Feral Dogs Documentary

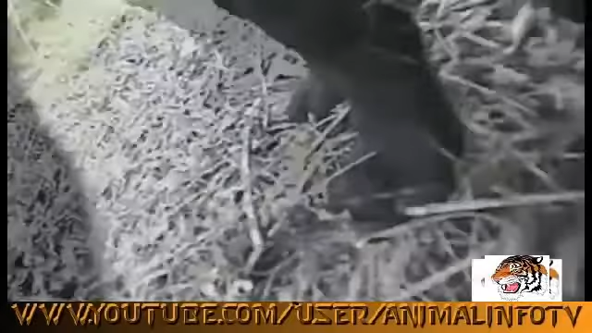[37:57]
The pack never encounters humans, but the dogs clearly notice the camera. Oh, no.